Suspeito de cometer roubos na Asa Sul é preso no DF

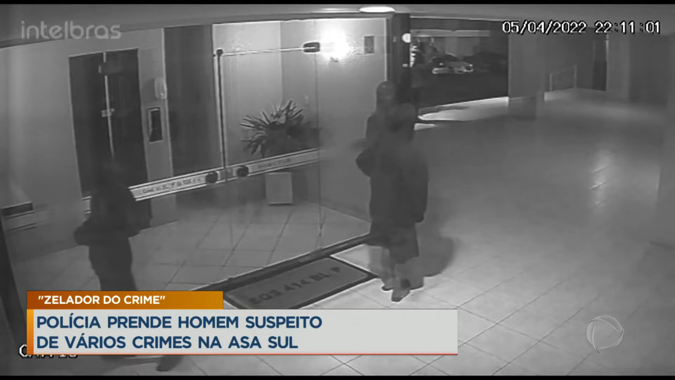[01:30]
Mas a gente consegue perceber que ele utilizava, inclusive, de acordo com as investigações, faca para ameaçar essas pessoas. Então, por conta dessa prática, essas denúncias chegaram até a Polícia Civil e ele conseguiu aí, né?